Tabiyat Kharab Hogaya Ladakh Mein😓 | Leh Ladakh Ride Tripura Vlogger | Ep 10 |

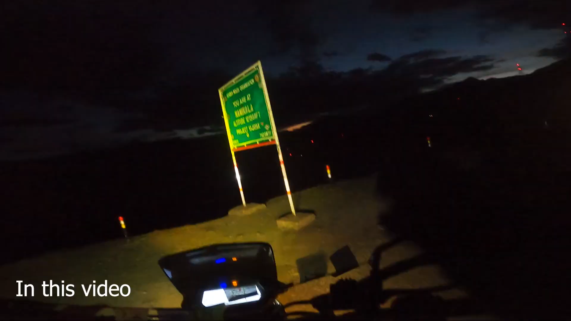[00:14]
हाई पासिस जो मैं रात का 7:30 बजे कंप्लीट कर रहा हूँ।